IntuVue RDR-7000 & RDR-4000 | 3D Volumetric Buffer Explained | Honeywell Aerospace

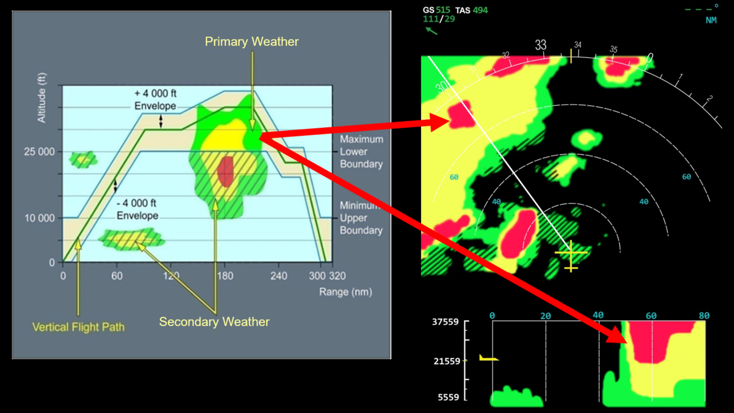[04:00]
including comparing the buffer data to the aircraft's flight path and displaying the weather on the flight path in solid colors as shown here, and weather outside of the flight path displayed in a hash pattern as shown here.
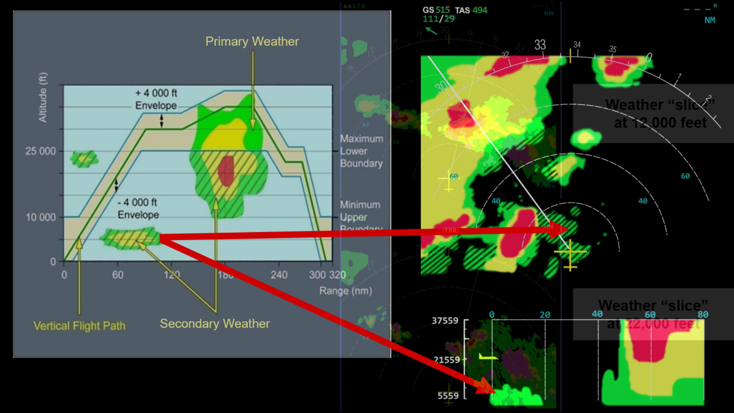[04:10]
The pilot can also extract earth curvature corrected altitude slices from the buffer and display them. Here we have the same storm cell with slices extracted at 12,000 feet and 22,000 feet.
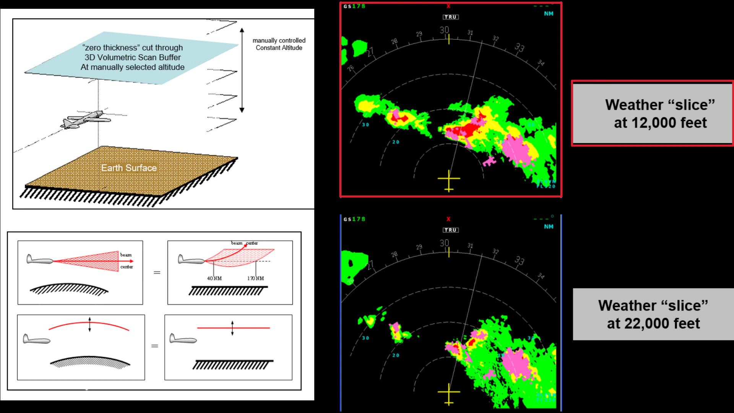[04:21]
This analysis mode provides a simple means for making deviation decisions. In addition to horizontal slices,
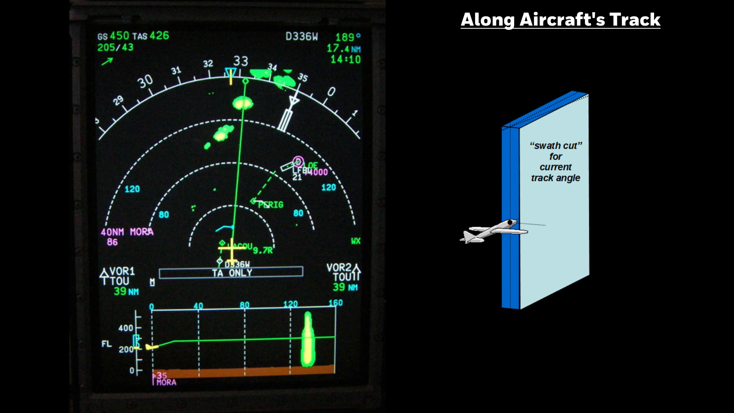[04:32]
we can also extract vertical slices from the buffer showing a vertical profile of weather along the aircraft's track, along the selected azimuth, or my favorite, weather along the flight plan.
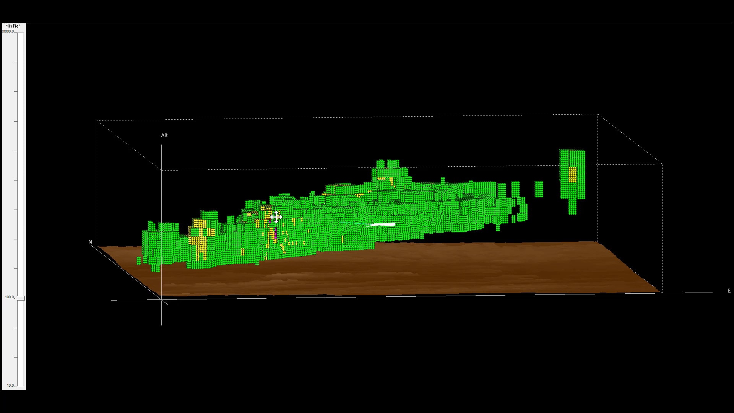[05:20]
The returns are classified as weather or ground.
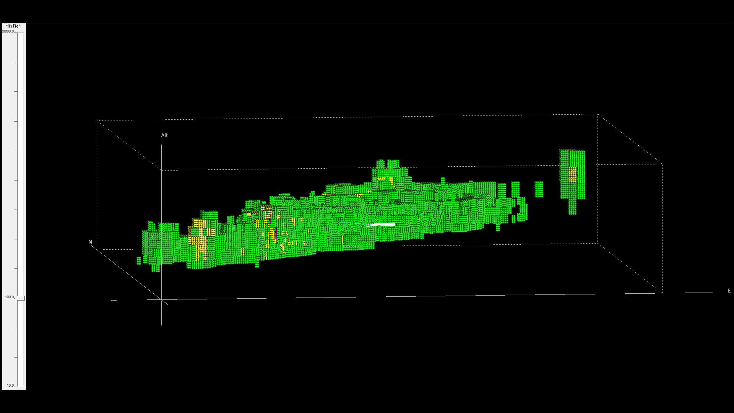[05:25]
So we can remove the ground returns, just leaving the weather, or remove the weather, just leaving the ground map.
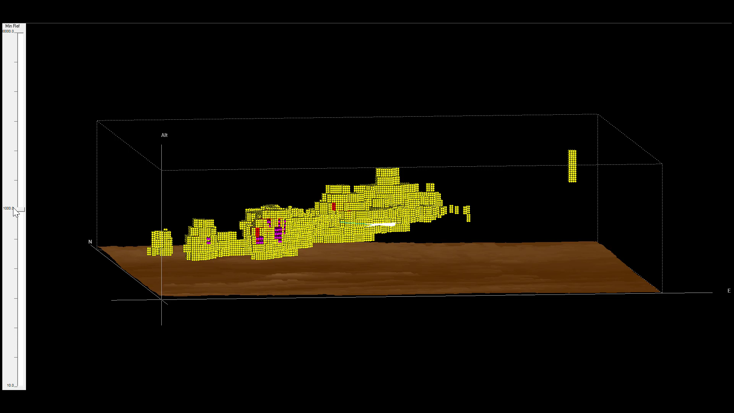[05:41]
Removing yellow shows the highest reflectivity red and turbulent areas.
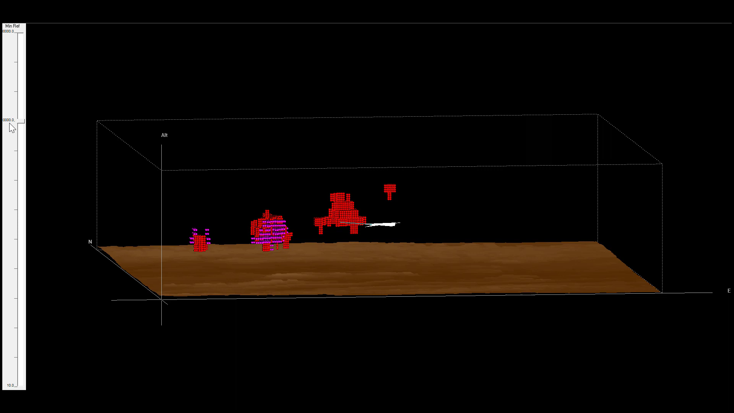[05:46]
Removing the red leaves only the turbulence information.
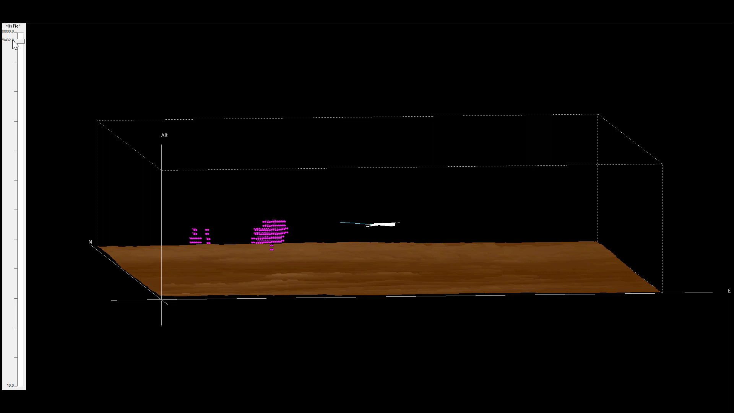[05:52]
The turbulence threshold is set for moderate turbulence, but the actual values are stored in the buffer, so we can set the threshold for lower turbulence values or increase the threshold to show stronger turbulence.
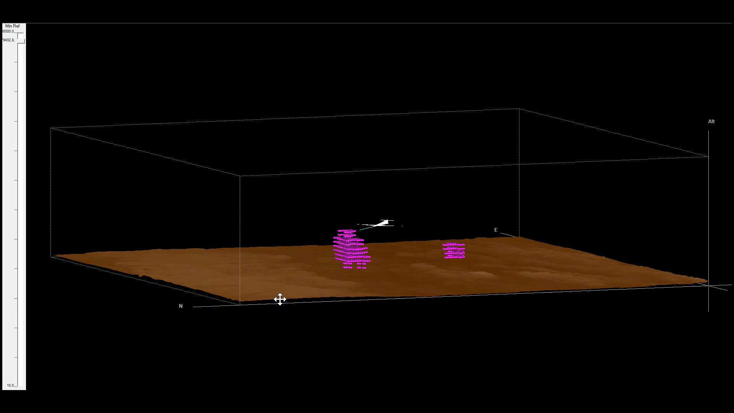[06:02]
You can see here we are heading very close to an area of strong turbulence.
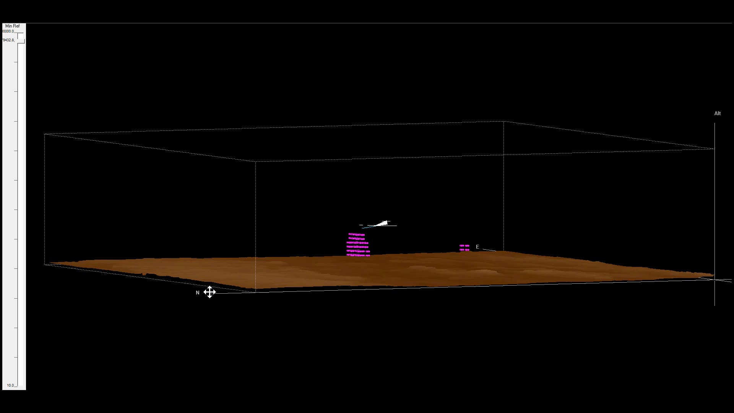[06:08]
You can't peel away the layers like this, but you still have some very powerful tools available for making deviation decisions. Let's put all the colors back so we can look at constant altitude slices.
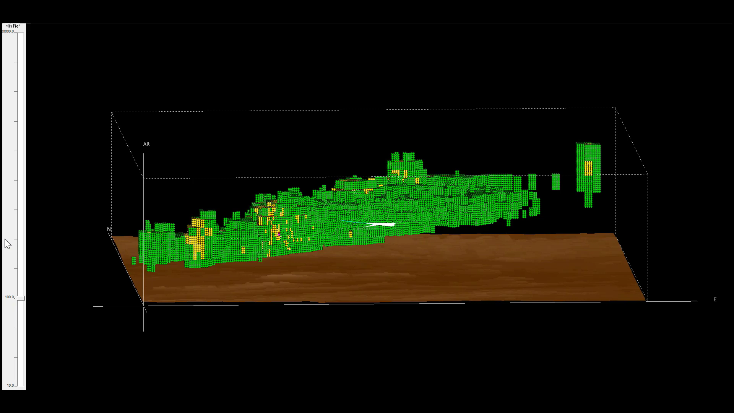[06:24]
These have been corrected for the Earth's curvature, and that's why we call them constant altitude slices. Looking at the 3D view, we can see three areas with higher tops.
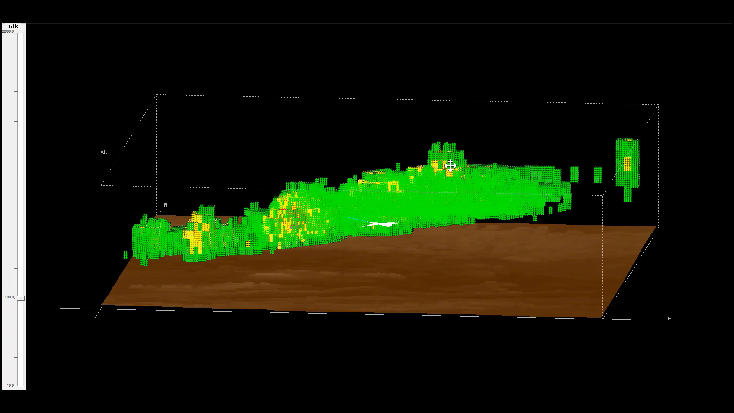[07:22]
In the plan view, you can see there is some lower altitude intervening weather as well. Looking at a vertical slice along a selected azimuth makes it very easy to see the height of the cell and how much moisture is carried aloft.
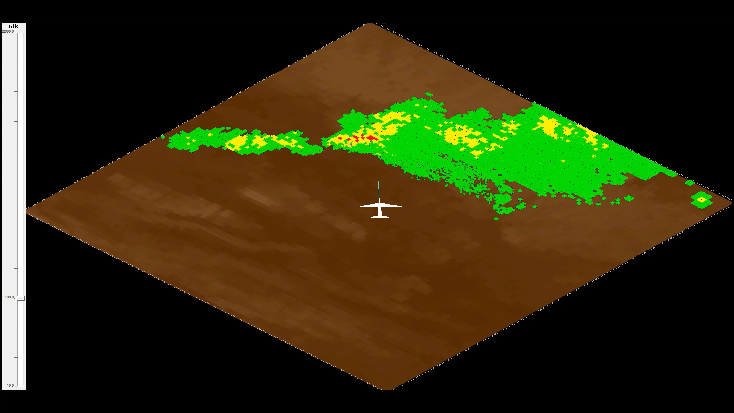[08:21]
Another thing you can see is the amount of data we have in the 3D buffer that we can analyze to detect wind shear, attenuation, cell tops and trends, and to predict hail and lightning. The buffer also provides independent pilot and co-pilot selections of range, mode, gain, altitude slices, and vertical slices because the pilot is not controlling the radar with the control panel, but using it to select the desired information from the 3D buffer.